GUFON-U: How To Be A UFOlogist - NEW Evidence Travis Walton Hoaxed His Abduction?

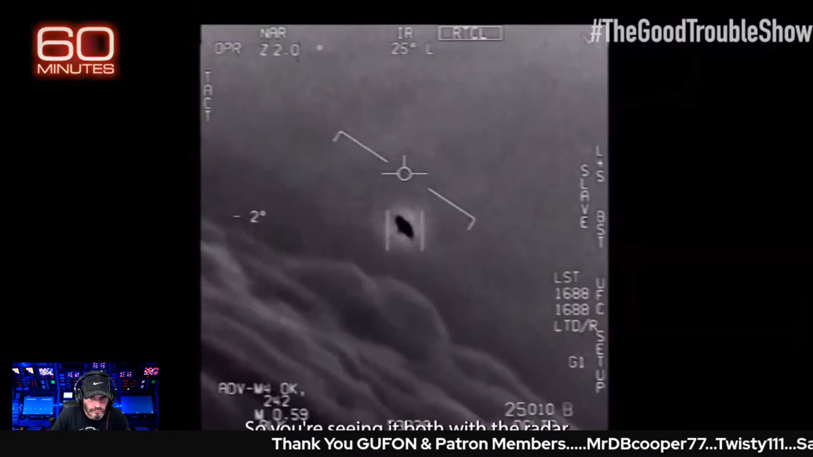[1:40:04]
So you're seeing it both with the radar and with the infrared. Yes. And that tells you that there is